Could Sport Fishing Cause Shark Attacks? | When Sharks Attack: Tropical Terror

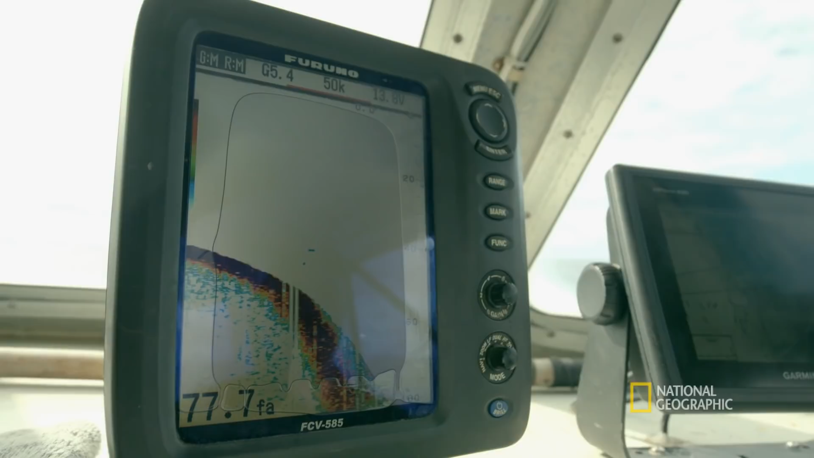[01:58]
On screen: depth 77.7 fa
This is where you're going to see your tuna, your mahi-mahi, your ono, your marlin.